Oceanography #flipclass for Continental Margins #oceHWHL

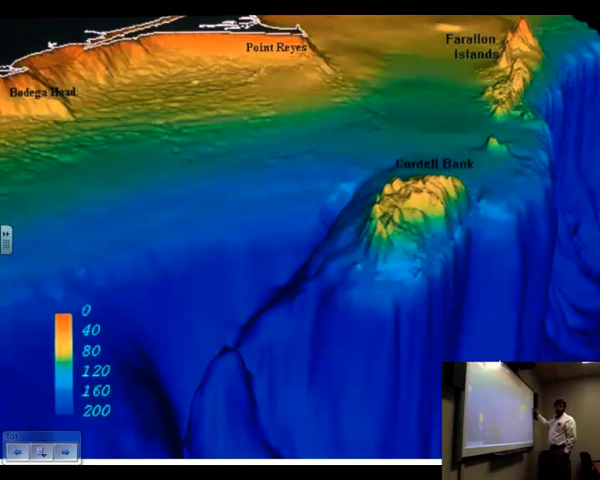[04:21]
It's really big, just steep drop where it goes into the abyss. If you were to fall into the abyss, obviously you'd be down in the abyss.
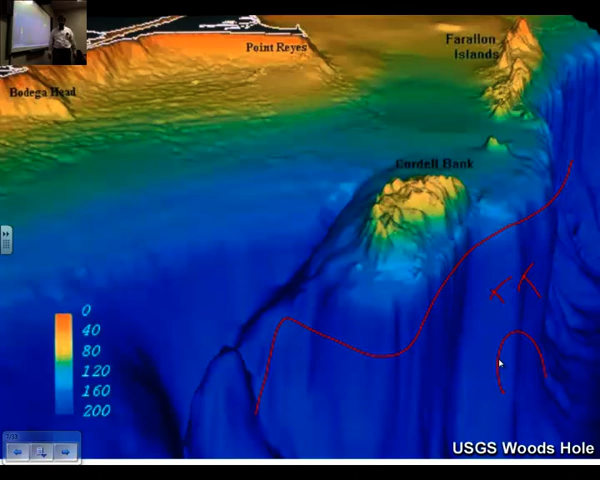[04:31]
So over here you have, again, the continental shelf in this region here. And then it goes all the way out until it drops off the edge of the world.